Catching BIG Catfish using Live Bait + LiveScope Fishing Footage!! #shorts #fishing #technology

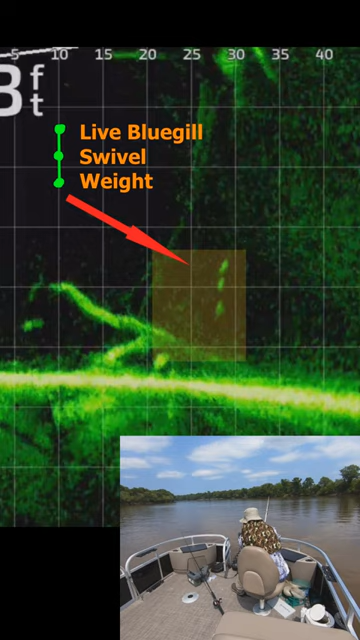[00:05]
and let it drift down. And when he's, oh, here we go.
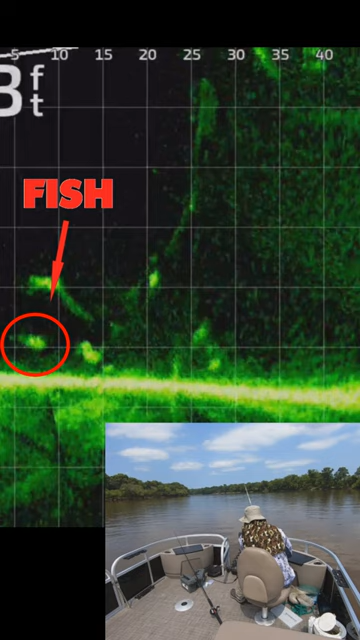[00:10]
Okay, so when he started moving down like that, you know, my heart kind of stopped all of a sudden. I said, oh, here we go.
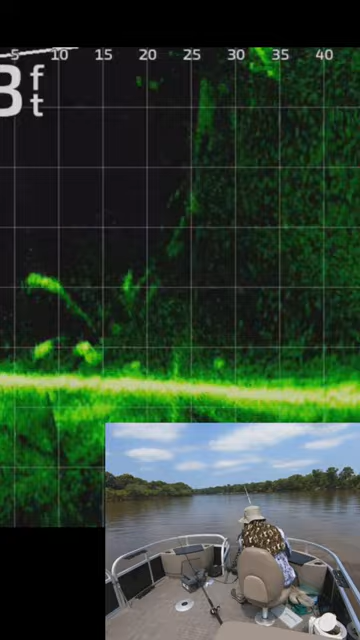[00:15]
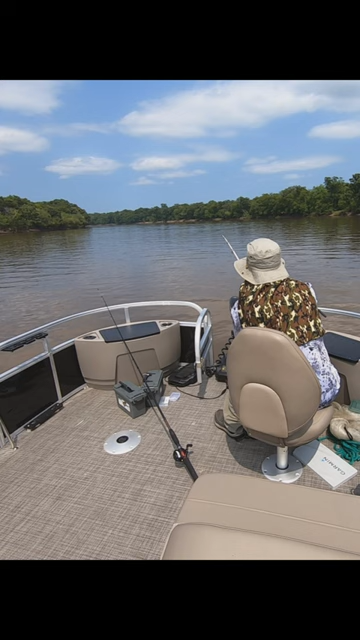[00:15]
You know, you've hooked into a submarine, and it's just going, and it's not stopping. And so that line had wrapped itself around this log. I didn't realize it at the time, but you can see it clear as well.
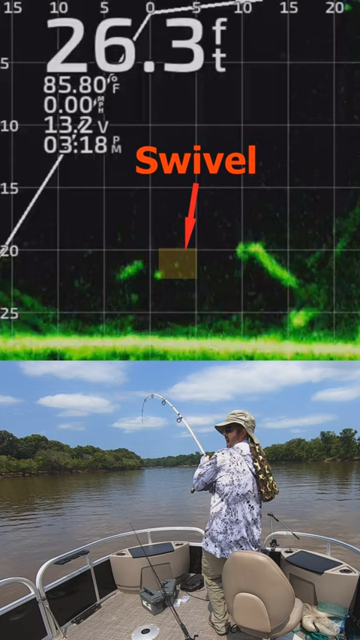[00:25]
On screen: depth 26.3 ft, water 85.80°F
See that little dot right there? That is the swivel. And so the swivel, I'm on the boat. Look at that thing, guys. Look at that fish.